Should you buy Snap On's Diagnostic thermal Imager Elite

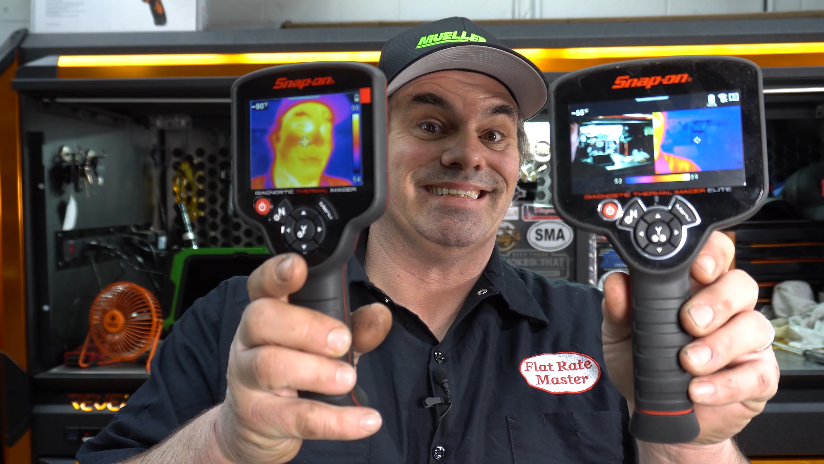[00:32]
See my face is really hot. Really cool, really useful tools.